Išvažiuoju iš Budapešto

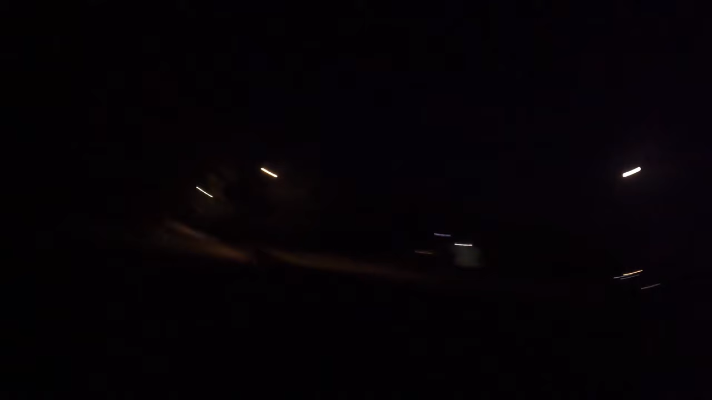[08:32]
o ten laikų ir šviečia, tai ten amai realiai, bet čia visur tams, nu, žodžiu,